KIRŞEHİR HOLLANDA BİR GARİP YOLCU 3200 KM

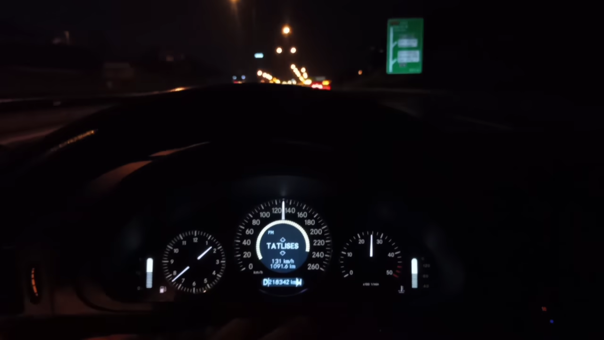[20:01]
Arkadaşlar, hayırlı geceler, hayırlı sabahlar olsun. İstanbul'dan kucak dolusu saygılar olsun, selamlar olsun.
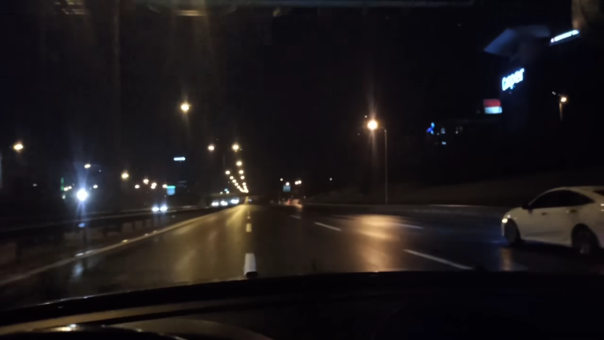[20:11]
Radyoyla yola devam. Bazen kar yağıyor, bazen yağmur. İstikamet Hollanda, çıktık Kırşehir'den. Radyo eşliğinde yolculuk, gece sessizliği, İstanbul bomboş.
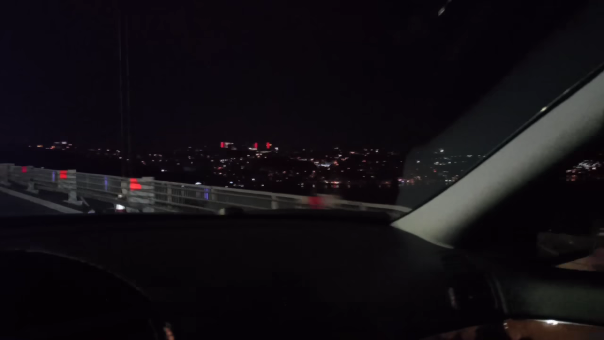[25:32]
Boğazın güzelliğine, temizliğine bak. Şu manzaraya bak arkadaş. Dünyanın hiçbir yerinde yok. Hisar karşıda.
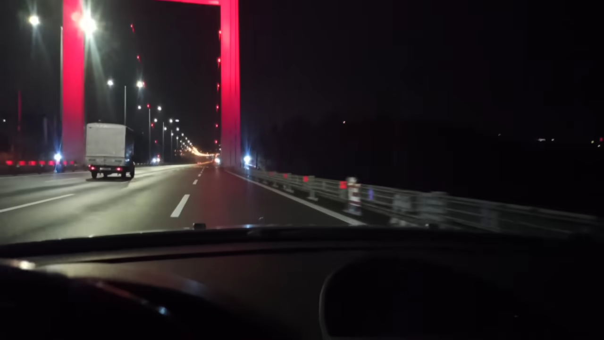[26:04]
Hadi bakalım güzel dostlar. İleride görüşmek üzere. Buradan Bulgaristan, Sırbistan, Macar, Avusturya, Almanya diye gideceğim. Her şey gönlünüz olsun. Şimdilik ileride görüşmek üzere.